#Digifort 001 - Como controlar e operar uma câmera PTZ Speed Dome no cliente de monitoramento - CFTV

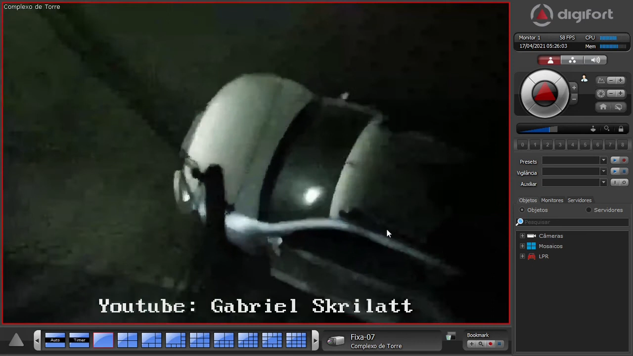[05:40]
Se nós fizermos de novo, ele vai dar o zoom até chegar em seu zoom máximo.
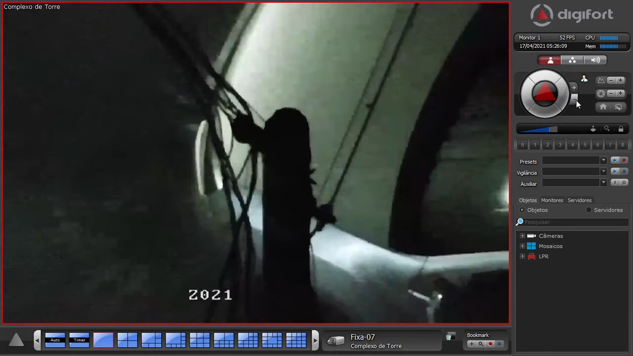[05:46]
Então, notem aí que, tendo em mente essas funções aí,
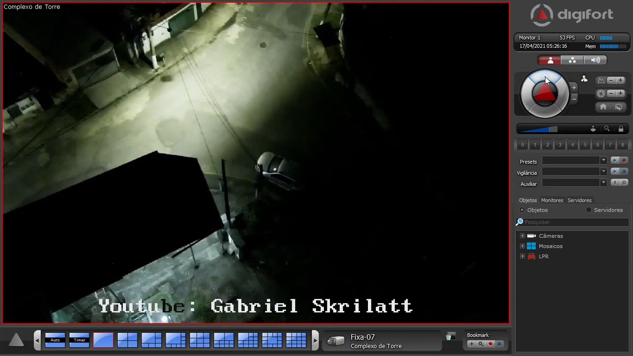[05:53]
já sabendo como utilizá-las, você já tem boa parte da ciência de como monitorar e controlar uma câmera Speed Dome ou qualquer outra que tenha as funções de movimento.